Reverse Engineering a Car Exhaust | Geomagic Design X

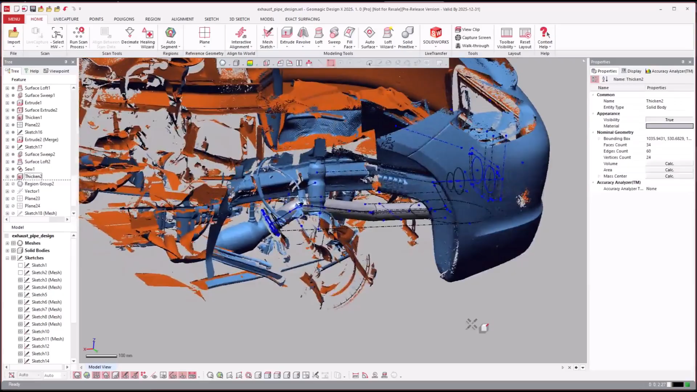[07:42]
to note some of the distinctives of this workflow is this one was done with
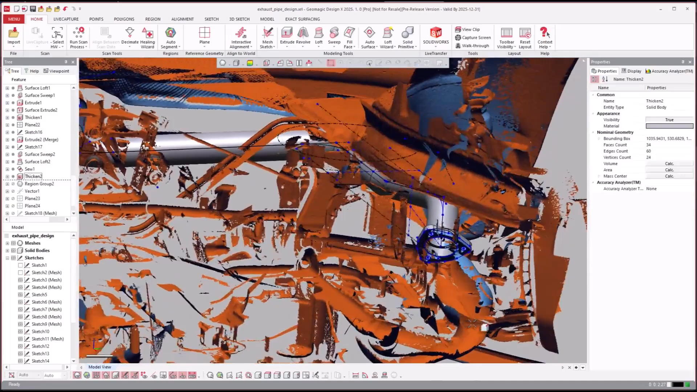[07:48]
2d sketches and then referencing the 2d sketches to each other right so for here creating a